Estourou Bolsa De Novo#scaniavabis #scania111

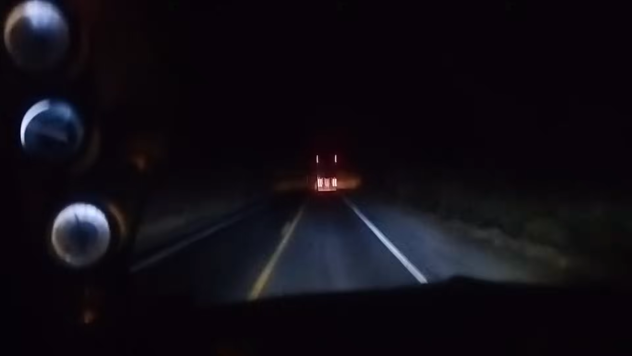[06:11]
ae galera vamos ver se agora melhora agora que eu ia filmar a estrada que tá tudo mal acabado pegou um asfalto bom vamos ver até onde vai rapaz você tá feio ali pra trás hein meu deus do céu você abre a estrada do Equador e vai lá pro cê um trechinho ou outro que tá assim vamos ver até onde vai mostrar pra vocês